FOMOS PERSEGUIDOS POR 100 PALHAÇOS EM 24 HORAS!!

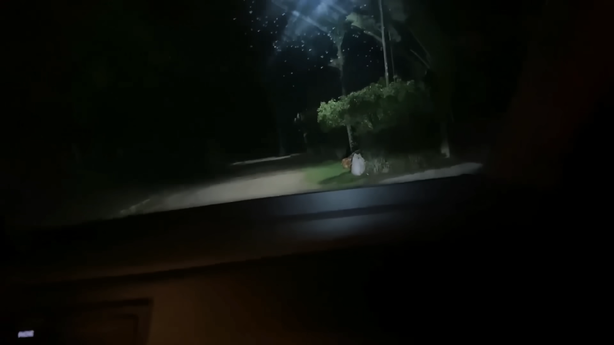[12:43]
Ai, gente, que é isso? Eu acho que ele passou ali um pra saco. Frente. Gente, eu achei que era, sei lá, Samara Moca. Lua, eu vou desligar o farol e vou parar. Mas aqui. Mas o pior é que a gente tá...
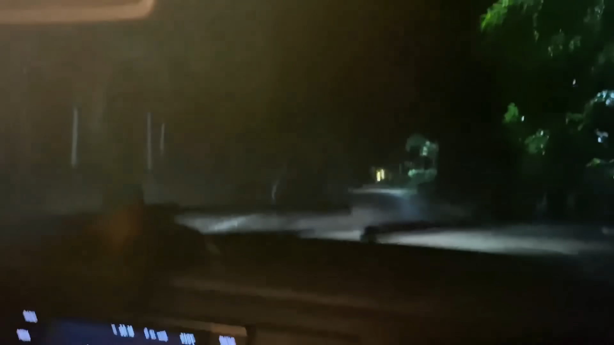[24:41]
O vizinho também disse que viu coisas estranhas, tava alguma coisa estranha, então... Na verdade tá tão escuro que eu não tô vendo nada. É, tá bem escuro mesmo, galera. Olha, ali tem outro poste, deve ter outra câmera aqui. É, boa, deixa eu ativar essa câmera. Isso, tem um ali, tem um em cima. Deixa eu ativar. Vai lá, Vini. Gente, eu vi alguma coisa passando ali. Não, acho que foi impressão minha.
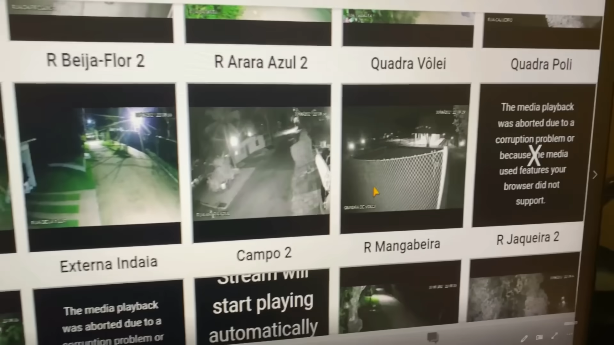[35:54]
Não sei, né, gente? Onde será que o Vini tá?
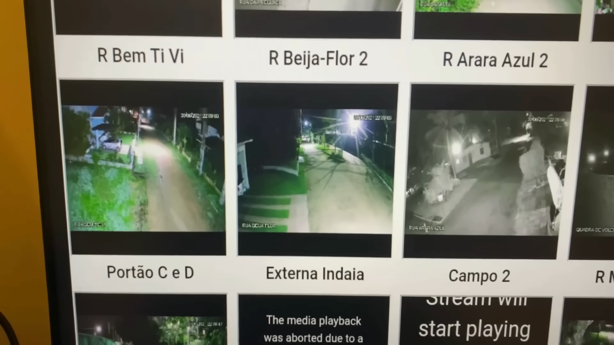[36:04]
Bom, o caminho pra academia é por aqui. Então ele vai estar em alguma dessas ruas. Essa daqui de baixo não. É por aqui. Ele vai ter que passar. Ele tem dois caminhos que ele... Gente! Aqui.